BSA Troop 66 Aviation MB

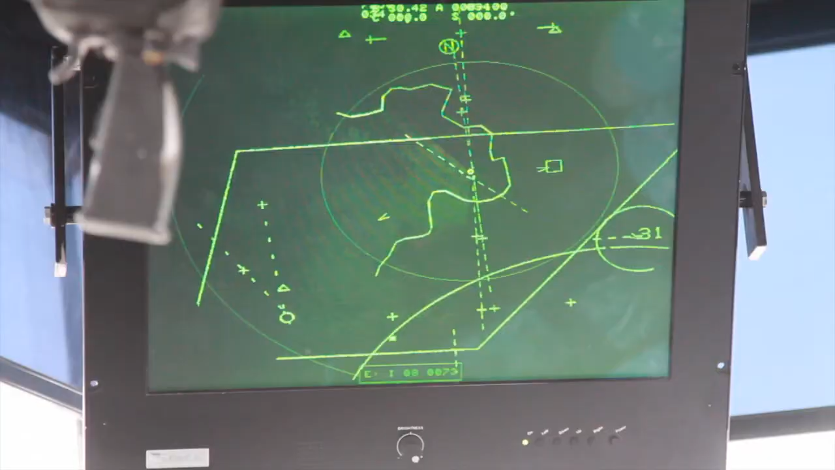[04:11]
And you can see up there when he turns back around, you can't really see it right now.